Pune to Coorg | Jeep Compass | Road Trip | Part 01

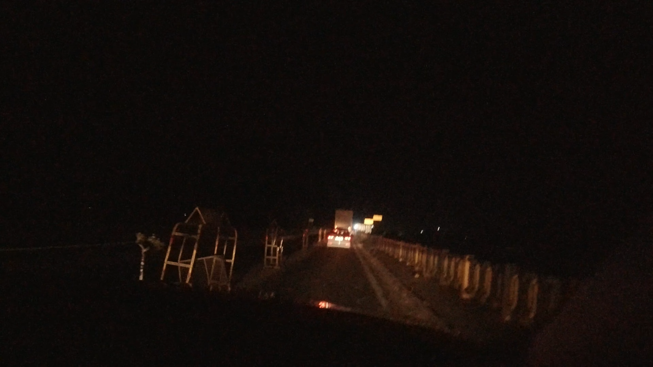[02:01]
सो नाउ वी आर एंटरिंग कर्नाटका। यहाँ पे चेक पोस्ट है, दे विल आस्क फॉर कोविड नेगेटिव रिपोर्ट।